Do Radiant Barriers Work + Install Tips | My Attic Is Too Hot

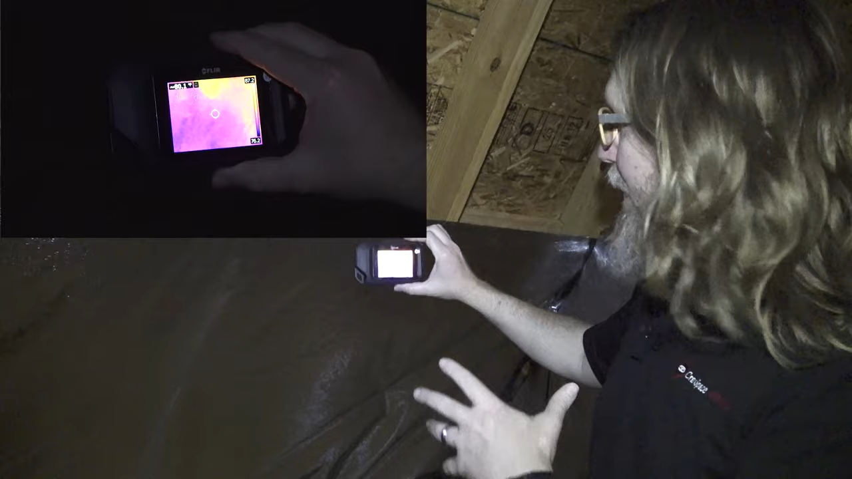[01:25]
We go from 99 to 100 degrees down to 82,
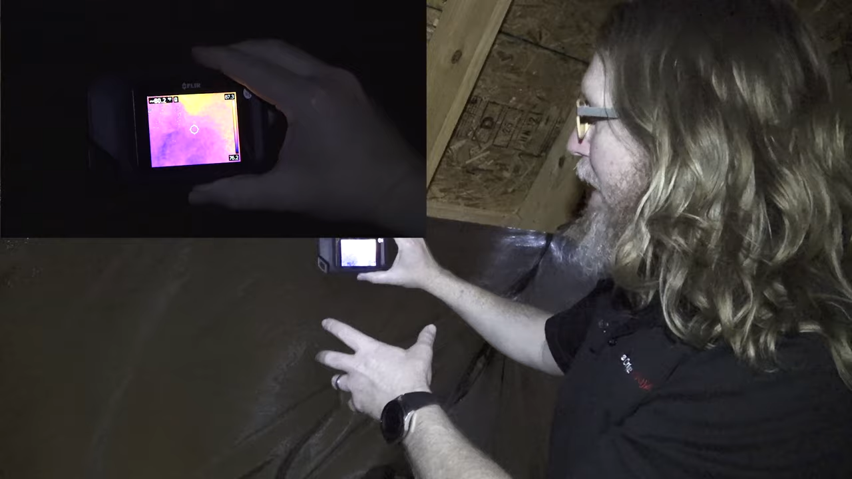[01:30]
83 degrees with the Radiant Barrier. Wow. Okay so another installation tip is you don't want to put the Radiant Barrier directly on the roof decking.